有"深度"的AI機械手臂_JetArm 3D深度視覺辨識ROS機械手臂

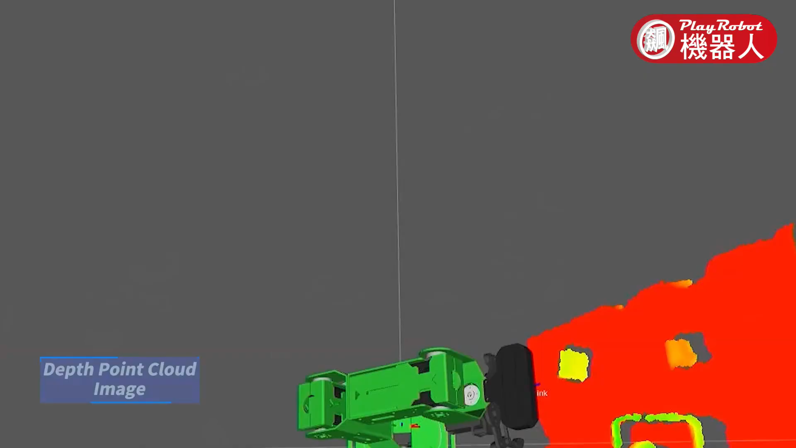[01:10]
With depth data processing capabilities, it can unlock the full potential of hand-eye coordination.